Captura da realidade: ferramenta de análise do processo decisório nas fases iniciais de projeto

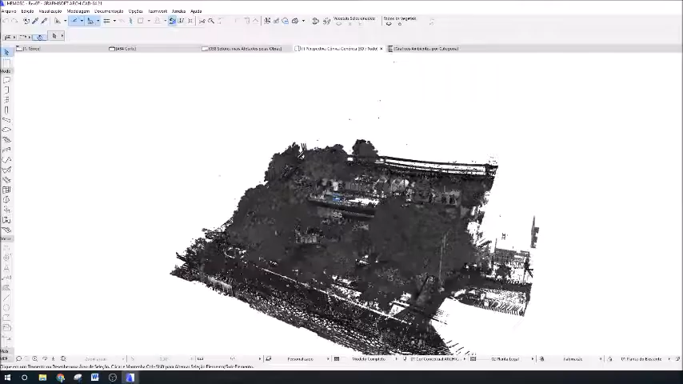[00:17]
Aqui temos uma nuvem de pontos do principal hemocentro do estado, o Emosc.
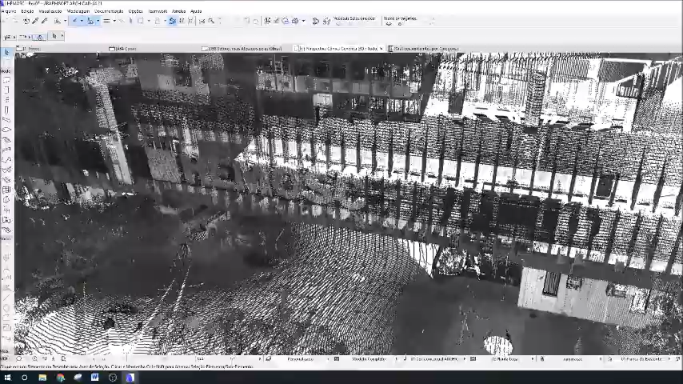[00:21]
Essa nuvem, que foi gerada por um laser scanner da Trimble,
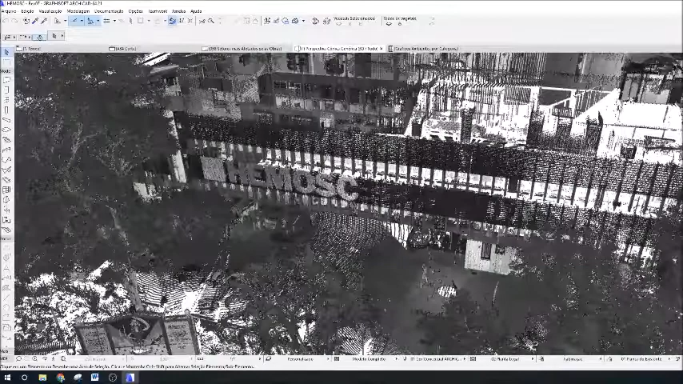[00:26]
contém informações precisas sobre a topografia do terreno, sobre o edifício em toda a sua complexidade, a vegetação e o entorno imediato.
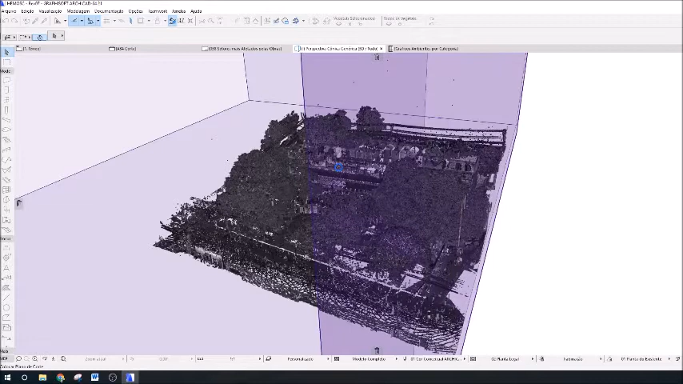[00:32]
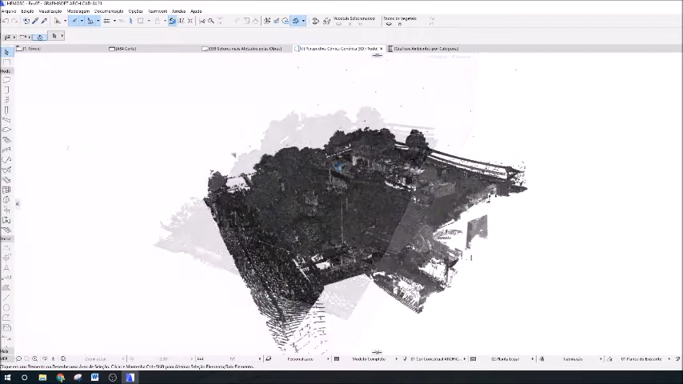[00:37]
Dá pra ver que a nuvem é composta por inúmeros pontos, que, referenciados em X, Y e Z, formam feições representativas da realidade capturada. Tendo em mãos uma nuvem de pontos, é preciso saber interpretá-la. Só assim será possível extrair medidas dessa captura e, então, fazer uma modelagem simples e precisa de qualquer projeto.
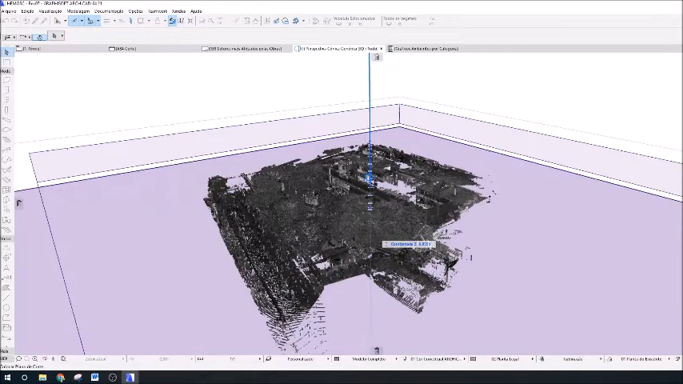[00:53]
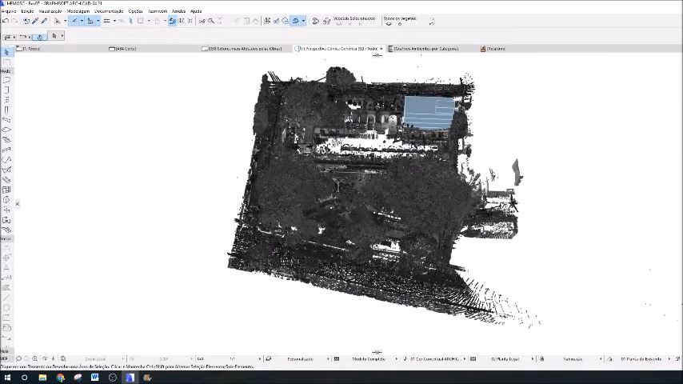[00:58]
O método aqui utilizado consiste em seccionar a nuvem, de modo a evidenciar certas situações.
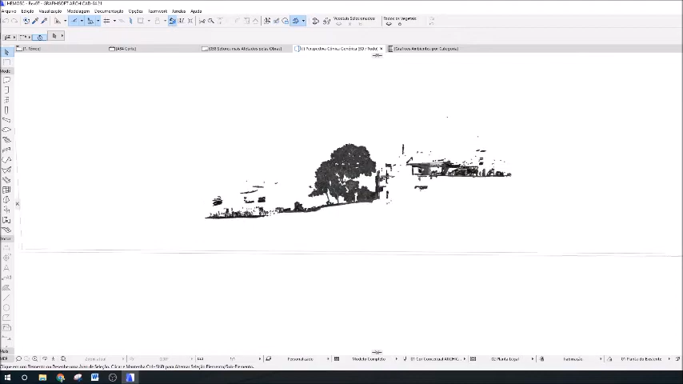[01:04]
Nesse exemplo, mostra uma modelagem simplificada que fiz, junto à nuvem de pontos,
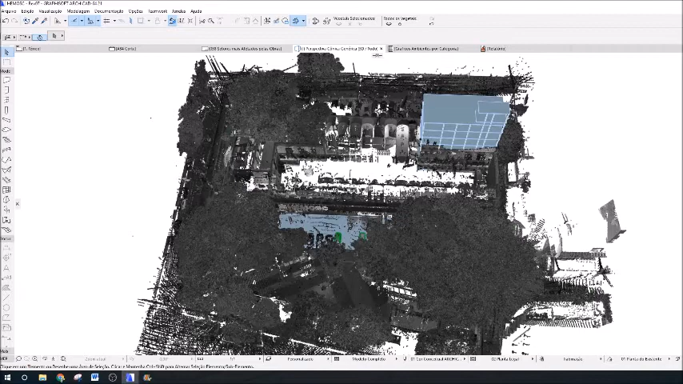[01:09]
de um projeto proposto para a ampliação da sede do hemocentro. Nesse projeto, foram imaginados dois anexos.
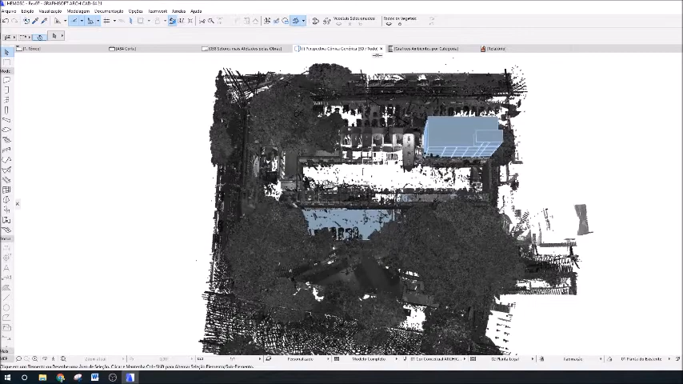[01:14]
Uma torre de oito pavimentos na porção sudeste do edifício existente
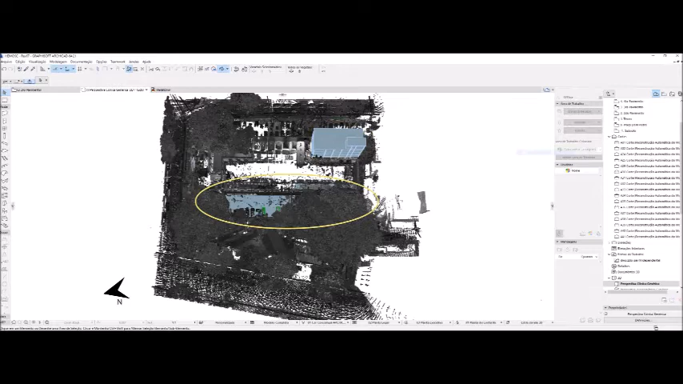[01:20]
e um bloco subterrâneo que acomodaria o estacionamento na parte oeste do edifício.
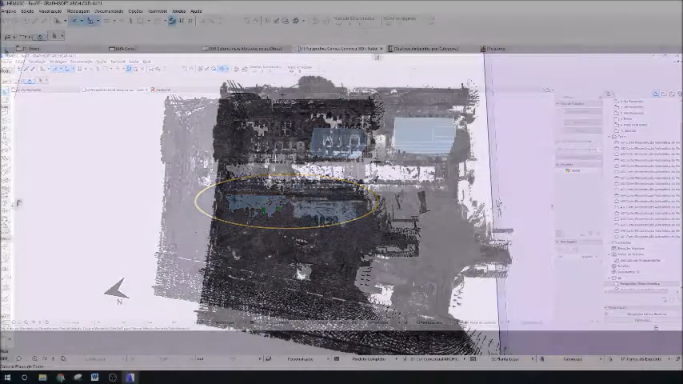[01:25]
A modelagem dos blocos propostos junto à edificação existente foi determinante para o apontamento
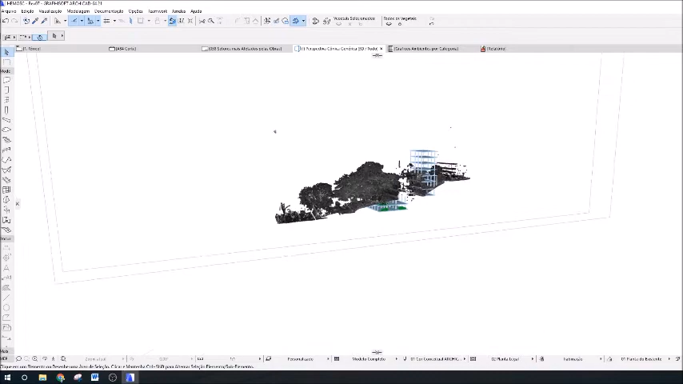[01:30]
de decisões que poderiam ser revistas e que pertencem ainda às fases iniciais de projeto.
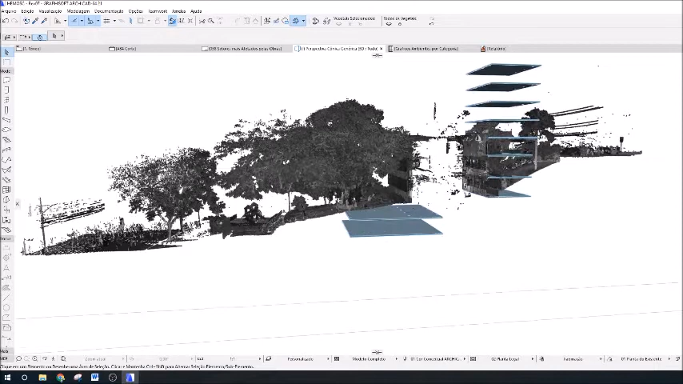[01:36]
Ao ver os blocos inseridos junto à nuvem de pontos, dá para ver como seria grande o volume de terra ser retirado e,
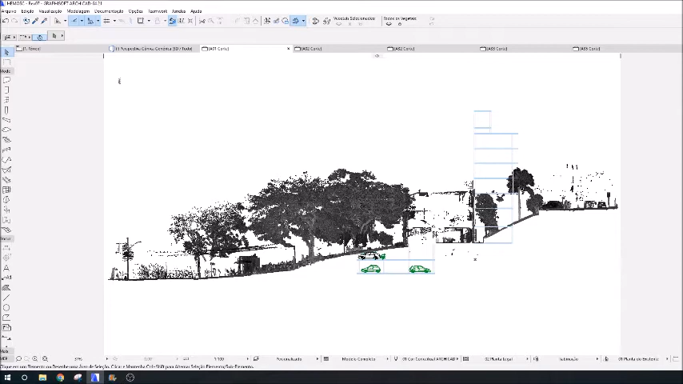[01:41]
devido à topografia do terreno, seria necessária também uma obra de contenção de terra. No caso aqui mostrado,
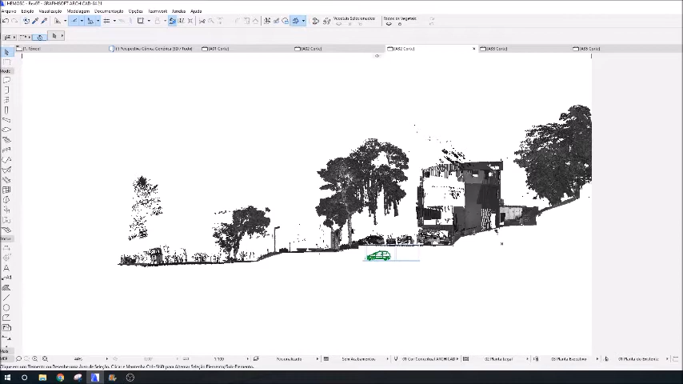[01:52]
é ausente qualquer informação sobre as fundações de edificação existente, as quais não são detectadas pelo laser scanner, uma vez que suas ondas eletromagnéticas não penetram superfícies. Sem informações sobre as fundações, as chances de ser necessária a refundação do prédio são muito grandes e,
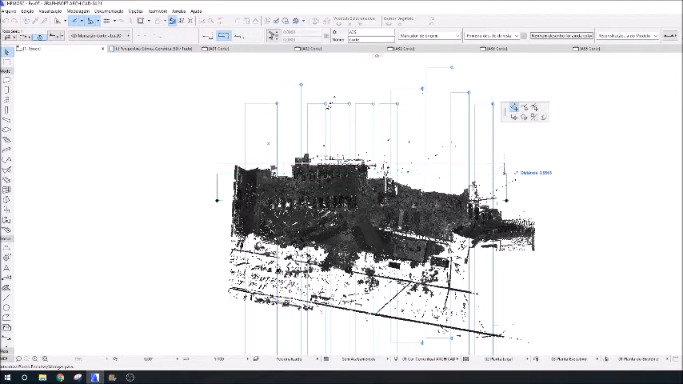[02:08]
assim, a paralisação das atividades do edifício seria altamente indicada.
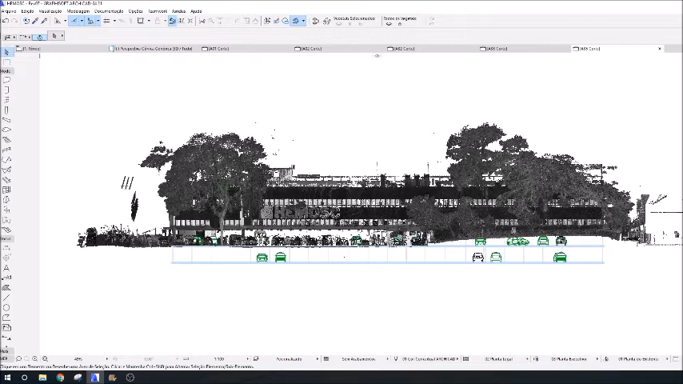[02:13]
Visto o desaterro às fundações, poderíamos pensar sobre a inserção das máquinas no canteiro de obras, caso o projeto estivesse para ser executado. A nuvem mostra o cabeamento elétrico que circunda o imóvel onde está inserido o hemocentro. No Brasil, a rede elétrica é normalmente distribuída por fios aéreos, sendo muitas vezes necessária a elevação da fiação por equipe especializada, para então inserir máquinas em canteiros de obras.
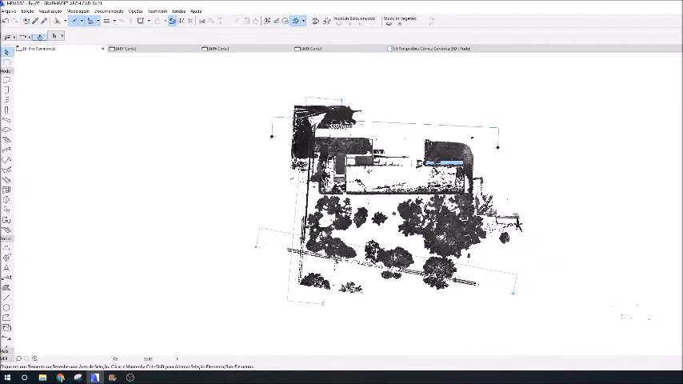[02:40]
O que é interessante notar é que se esse levantamento de dados fosse feito de uma maneira mais tradicional, provavelmente esse detalhe passaria despercebido e viraria um aditivo de obra.
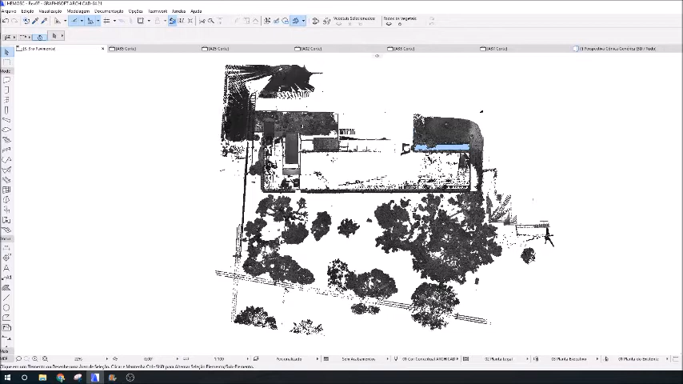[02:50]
Outro interessante conjunto de informações que a nuvem de pontos traz é sobre a vegetação. Aqui, conseguimos ver as imponentes e antigas árvores presentes diante da fachada principal do edifício.
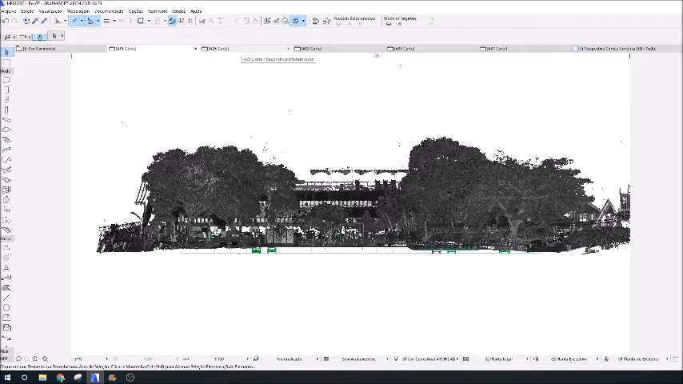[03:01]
Com a inserção do bloco para estacionamento, da maneira como foi proposto,
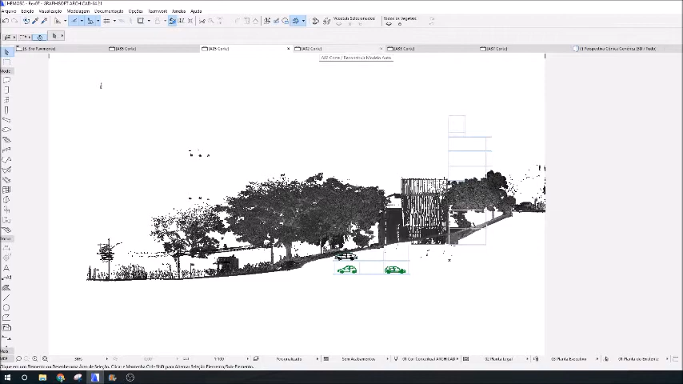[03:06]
essas árvores teriam de ser removidas e isso geraria uma alta demanda de bota fora.
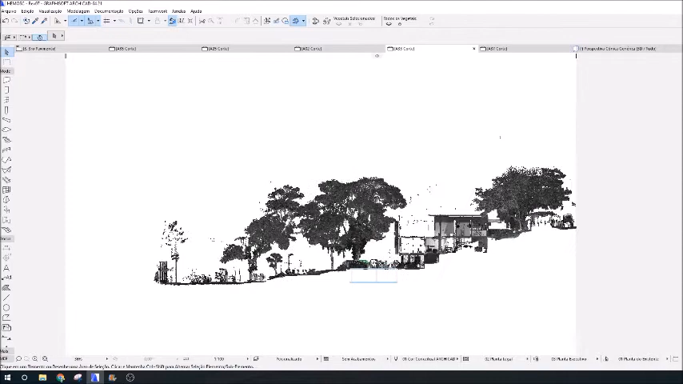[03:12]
Esse é um detalhe importante, que não é apurado em levantamentos topoautimétricos que apenas mapeam a vegetação, sem considerar suas dimensões.